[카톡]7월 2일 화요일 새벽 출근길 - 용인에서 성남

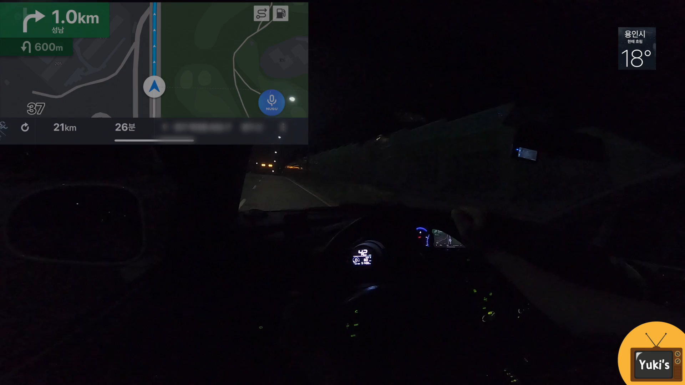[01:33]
내비게이션이 여기서 우회전하고 바로 좌회전할 수 있거든요. 근데 우회전하고 U턴을 해서 우회전을 하는 그 똑같은 길을 이렇게 갈 수 있는 걸
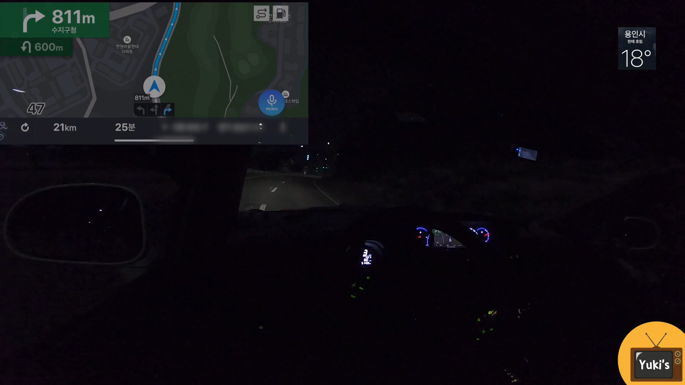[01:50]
이렇게 갈 수 있게 안내를 해주고 있습니다. 이해할 수 없는 상황이지만 제가 어디로 갈지 아니까 고생을 덜 하는데, 만약에 이게 제가 모르는 길이라, 제가 모르는 길이라서 내비게이션의 말을 들어야 했다 그러면
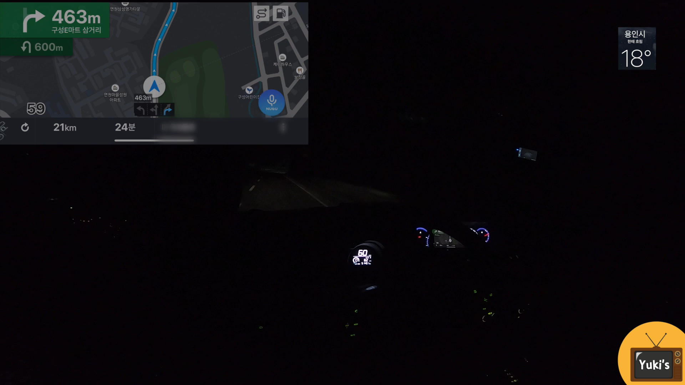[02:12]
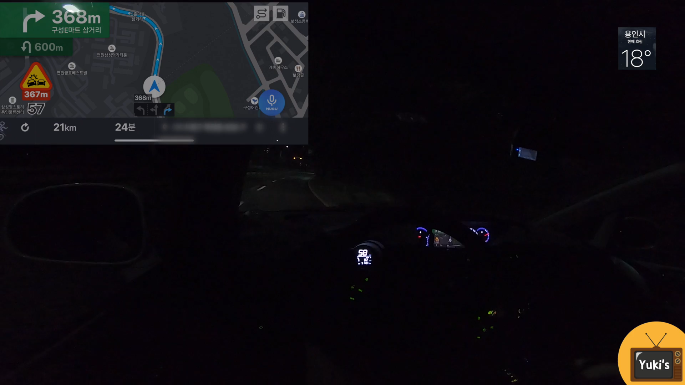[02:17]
조금 후회가 되겠죠. 지금 여기 내리막길인데 경사선 경사 좀 있어요. 그래서 이런 경사가 있을수록 더 브레이크를 먼저 밟아야 위험한 상황을 면할 수 있습니다. 뭐 자동차가 요즘 자동차들이 이거 다 잘 멈추지만 자동차한테 제일 무리 없이 멈출 수 있으려면
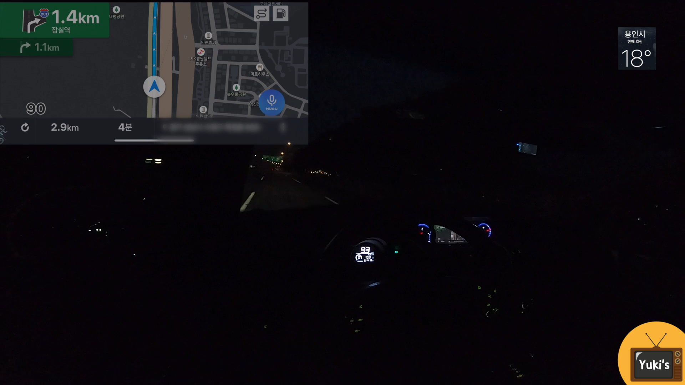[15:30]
좀 깜깜해가지고 라이트를 고쳐야 될 것 같아요. 저는 1km가 남았기 때문에 1km 군청 분기점에서 전철로 남한산소 방면 오른쪽 고속과도로 출구로 진출하십시오.